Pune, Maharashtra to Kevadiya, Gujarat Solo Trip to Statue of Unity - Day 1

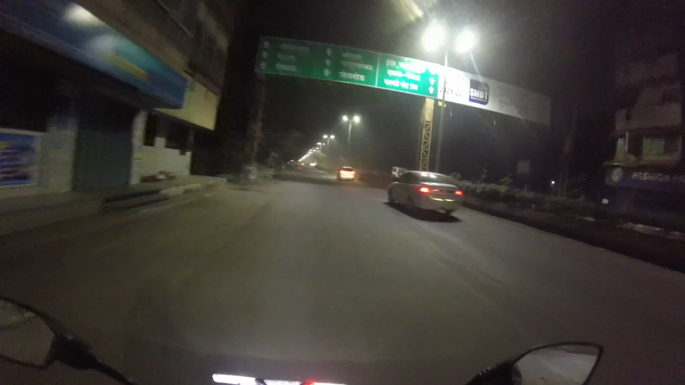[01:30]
रोड जो है वो थोड़ा नेरो हो गया था बट रात में ट्राफिक न होने की वाज़े
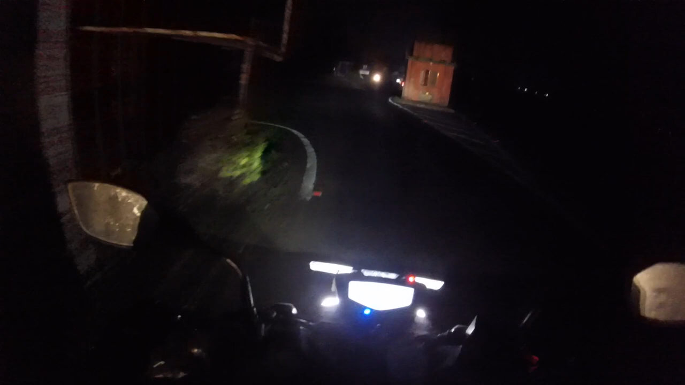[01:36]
से रोड फटाफट कवर हुआ अवा महाराष्ट्र और गुजरात बॉर्डर के पास सापुतारा में एक पेट्रोल पंप यहां पर आके रुख गया
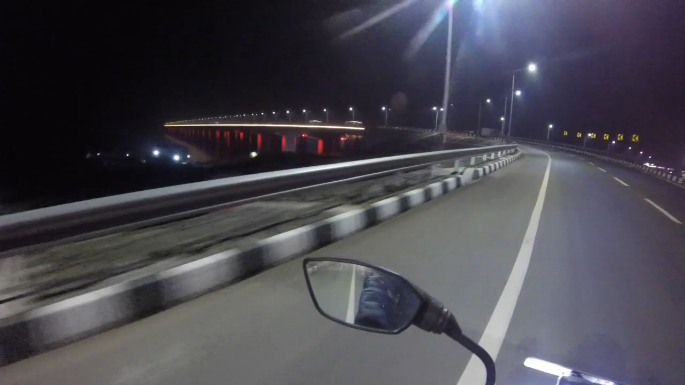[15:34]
निकले गाड़ी लेके रात में जो ब्रीज वागे रहे था वहां पे लाइटिंग वागे रहे एक दोव मुहस लग रहा था तर रात को महाराष्ट गुजरत बॉर्डर साप उतारा में रुखा था नीद